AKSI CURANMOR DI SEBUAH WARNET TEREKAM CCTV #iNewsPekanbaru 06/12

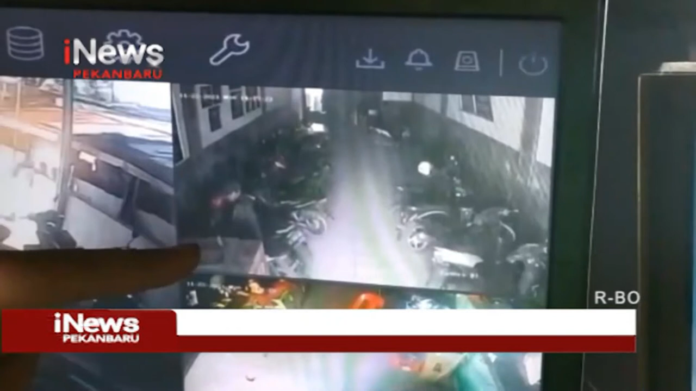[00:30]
Tampak dari rekaman CCTV warnet, dua orang pemuda datang menggunakan sepeda motor. Salah seorang pemuda masuk ke dalam parkiran, sedangkan temannya masuk ke dalam warnet. Selang 15 menit, salah satu pemuda keluar dan merusak kunci kontak sepeda motor incarannya,